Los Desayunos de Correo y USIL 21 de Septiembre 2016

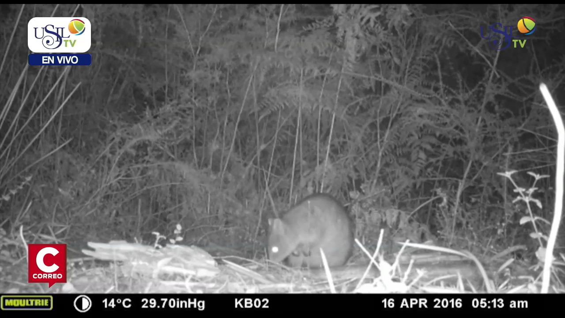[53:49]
es un marsupial herbívoro y nocturno que mide poco más de 40 centímetros, tiene un pelaje color marrón grisáceo y una larga cola y se considera la versión más pequeña de los gualabíes.